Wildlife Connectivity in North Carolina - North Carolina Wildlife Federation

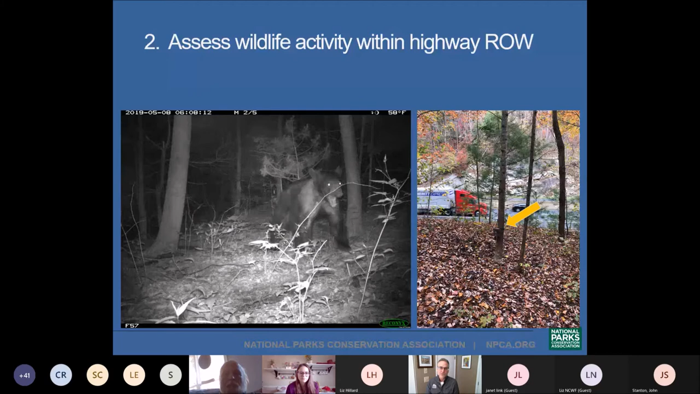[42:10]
It's really a risk-reward evaluation for food, food needs, breeding opportunities, etc. that black bears and other animals must make when traversing landscapes infused by roads.
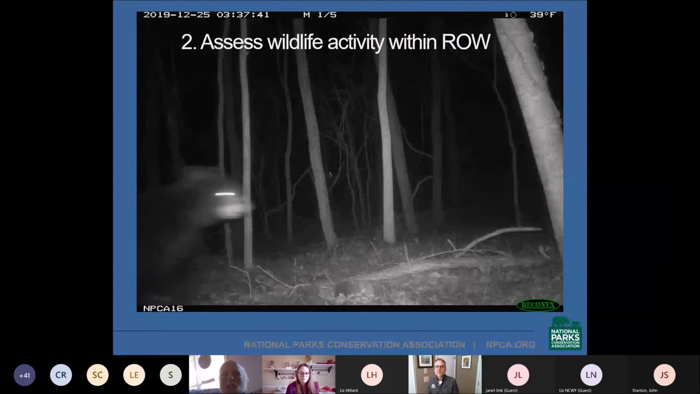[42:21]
This sow and her cubs appear to be running up from the highway. Take a note of the truck lights in the background, and here's what this site looks like during the day.
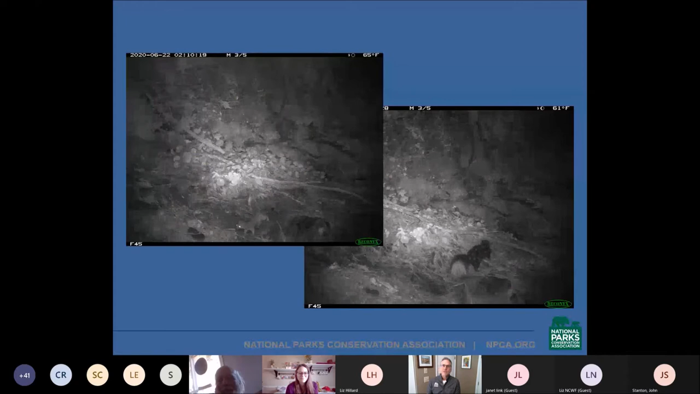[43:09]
We've also observed several eastern spotted skunks and long-tail weasels, both of which are species of concern.
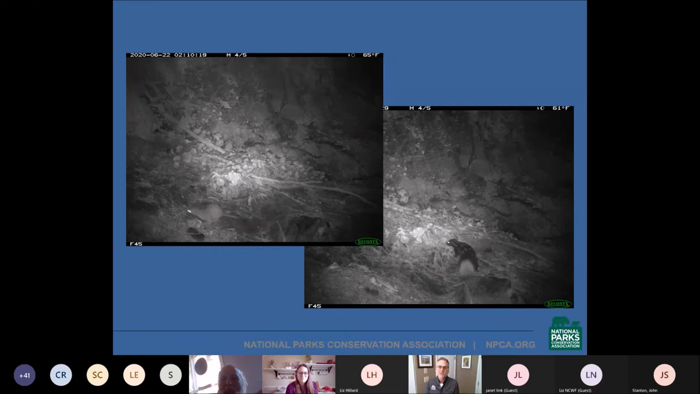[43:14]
Other non-target species include red and gray foxes, otters and minks, flying squirrels, and many other species.
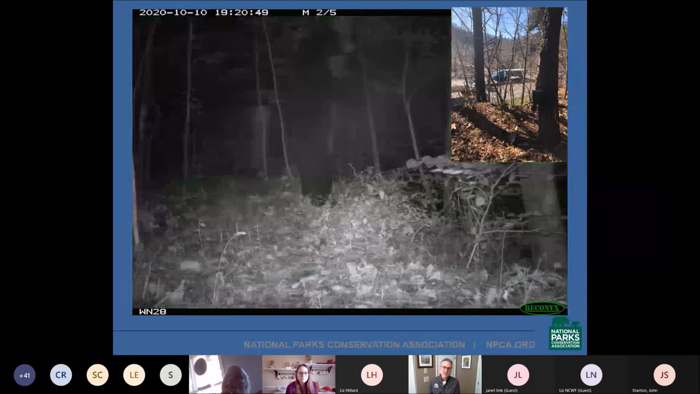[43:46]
And here's that same site with this bear actually standing and seemingly looking down right at the highway.
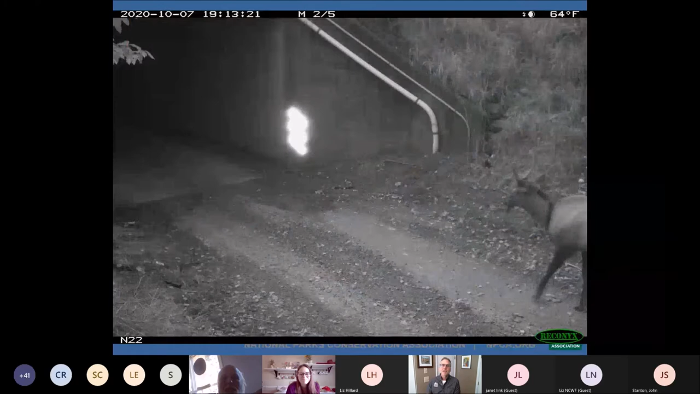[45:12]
And Liz showed this one. Here's an elk using that same structure. So this was a really exciting development. He actually was either on or right next to some conservation land that SHC purchased. So that was really exciting. And here's a bear crossing under a river bridge. And you can see the river there and the inset where this camera's at.
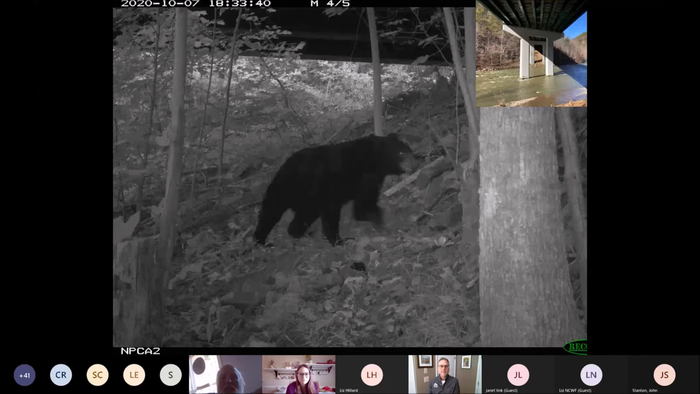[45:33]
And this is one of the best ones. Here's a bobcat and kitten crossing under the highway.
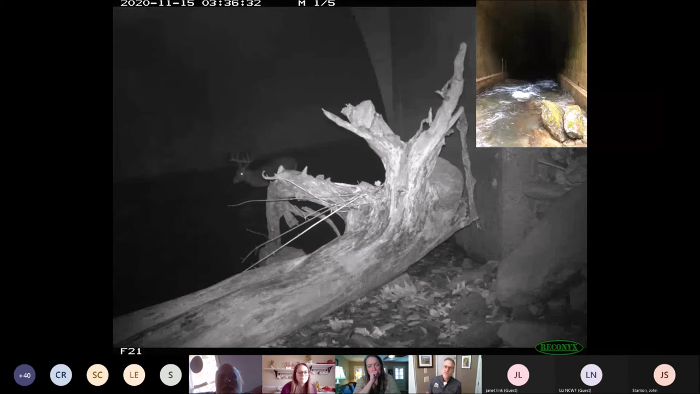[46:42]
Because most culverts were developed for drainage, not wildlife, they have a good amount of water flow, which along with low light conditions, deter use by most species. And you can see this buck waiting in and just almost immediately turning around. I think he was in there like 20-30 seconds, and he actually did this a couple times. And you can see how dark that tunnel is from a daytime photo.